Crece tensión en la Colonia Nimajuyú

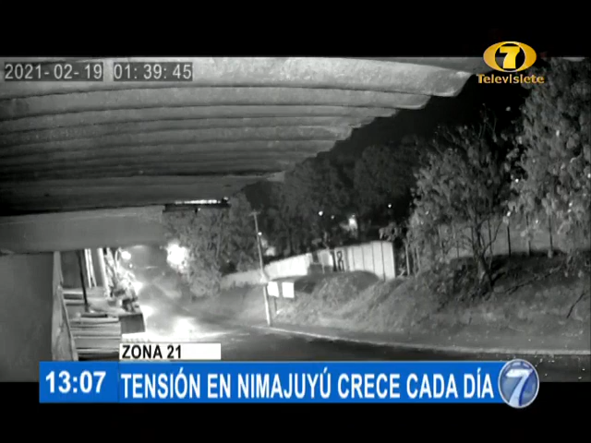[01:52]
Lanzan objetos con fuego e incluso bombas para marcar territorio.
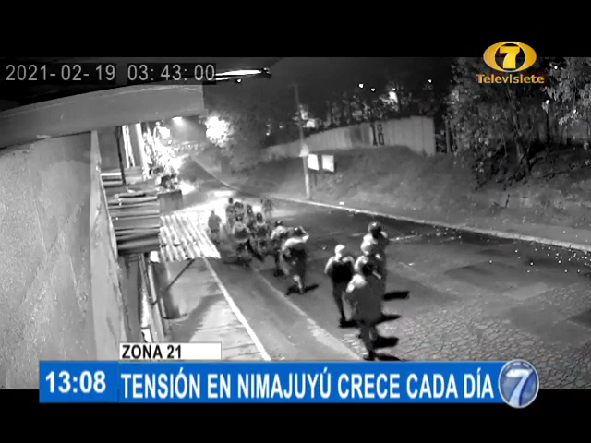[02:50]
Solo quedaron restos de las bombas, vidrios, palos, láminas y productos quemados.